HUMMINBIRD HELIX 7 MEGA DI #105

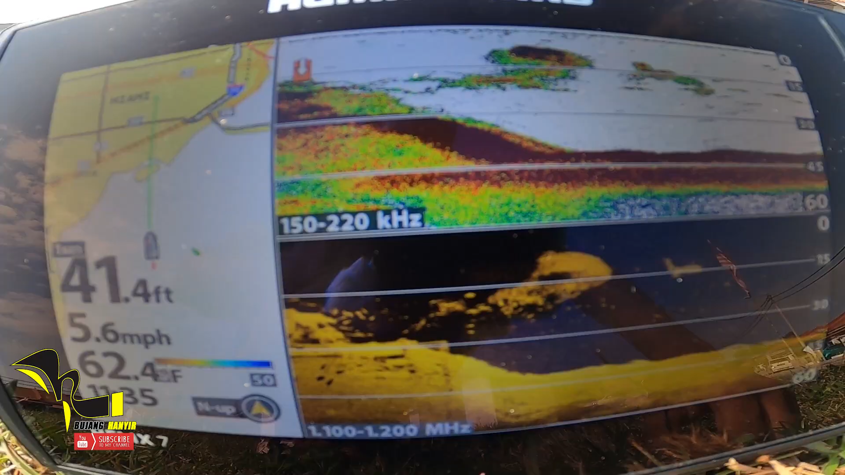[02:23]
On screen: depth 41.4 ft, water 62.4°F, speed 5.6 mph
skrin Dia memang agak tinggi Dan yang the best feature dalam ni adalah Dia punya down image Iaitu 1000 ke 1200 MHz
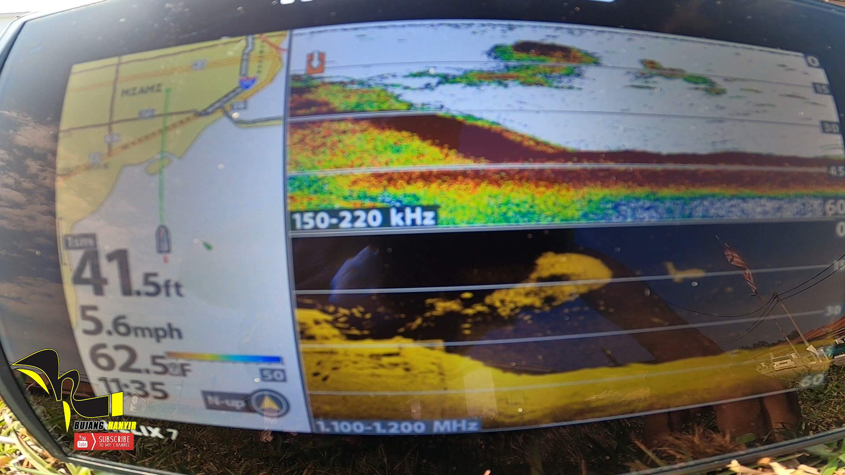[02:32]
On screen: depth 41.5 ft, water 62.5°F, speed 5.6 mph
Frekuensi yang dia tembak So memang agak jelas Untuk kita yang menggunakan
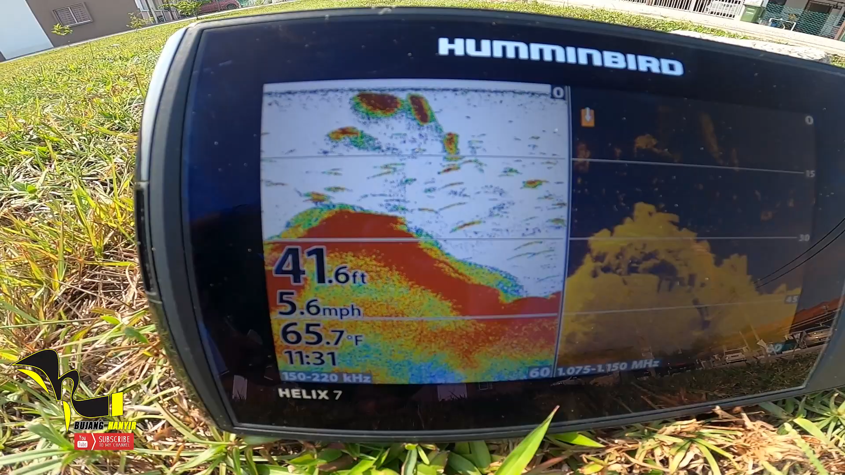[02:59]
On screen: depth 41.6 ft, water 65.7°F, speed 5.6 mph
amat terang Dan aku lebih faham struktur kawasan yang aku main
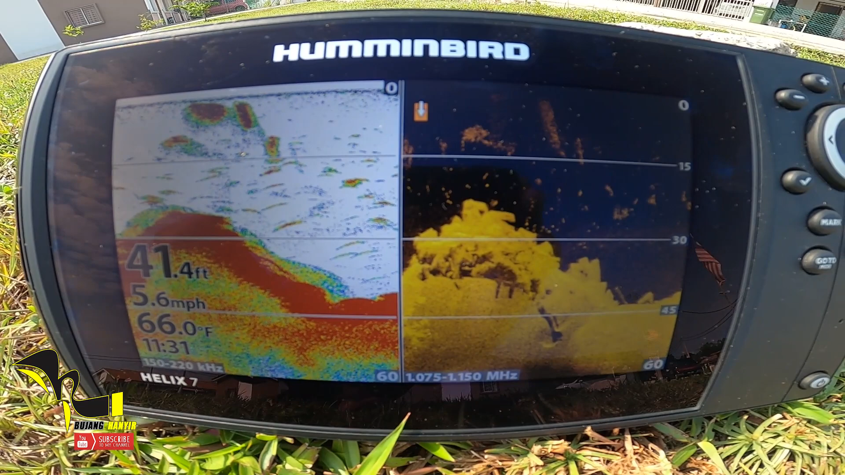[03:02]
On screen: depth 41.4 ft, water 66.0°F, speed 5.6 mph
So dekat sini aku memang banyak Menggunakan frekuensi tinggi Dan memang
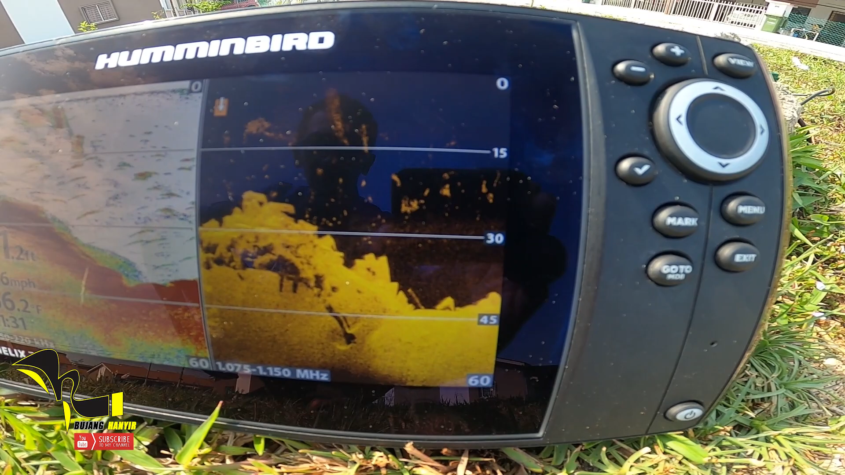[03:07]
aku lebih berjaya Untuk mengenal apa struktur di bawah Dan apa yang ada di bawah Daripada kita